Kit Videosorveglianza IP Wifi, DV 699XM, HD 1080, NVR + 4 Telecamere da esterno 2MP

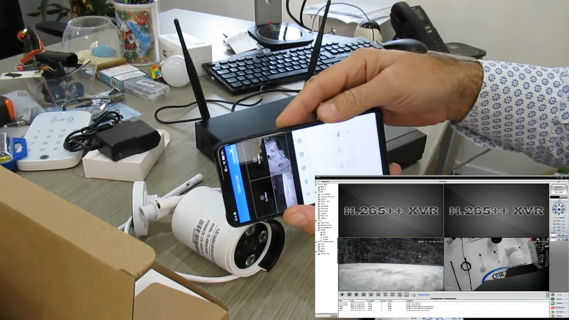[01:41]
la possiamo vedere anche in questo modo e possiamo andare a ricercare le registrazioni dal cellulare ma anche dal computer di qualsiasi momento della giornata oppure per qualsiasi data, quindi torniamo indietro, adesso siamo all'8 novembre, ritorniamo ad oggi e come vedete ci sono queste piccole iconcine, che sono queste piccole iconcine, sono dei video,